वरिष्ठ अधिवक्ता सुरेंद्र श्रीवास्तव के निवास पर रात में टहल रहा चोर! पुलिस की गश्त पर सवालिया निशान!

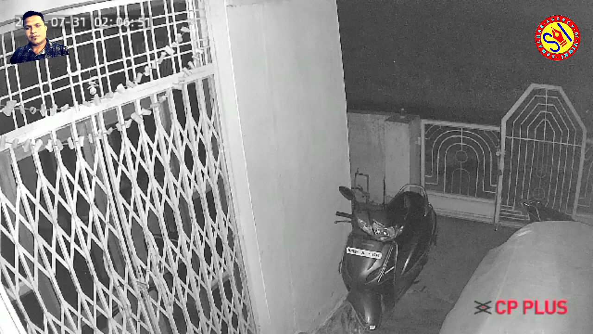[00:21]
की रिपोर्ट सीची टीवी फुटेज में आप अभी देखेंगे सुरें शुयस्तों के घर का ये नजारा और रात लगबग दू ढ़ाई बजे की ये सीची टीवी फुटेज उनके दौरा निकाला गया है और इस सीची टीवी फुटेज में आपको भी हम दिखाएंगे दे�
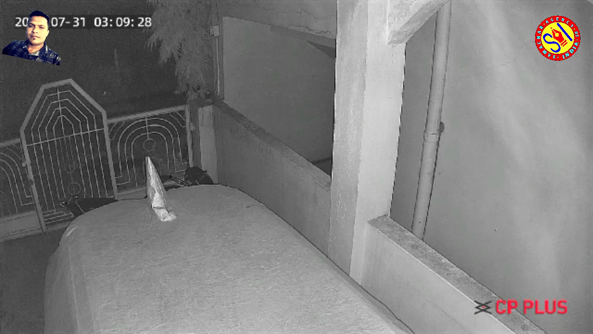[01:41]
लग� रामदे से टहलते हुए दूसरे के घर के अंदर चले गए किस तरीके की पुलिस हैं इसका अंदाजा बहुत आसानी से लगाए जा सकता दर असल सिवनी में नगर कोतवाल सहित निरिक्षक अंडर ट्रांसफर हैं सभी के स्थान अंतरण हो चुके हैं जला पुलिस अधिक्� लंबे समय से खा लिए देखिए वहां से अब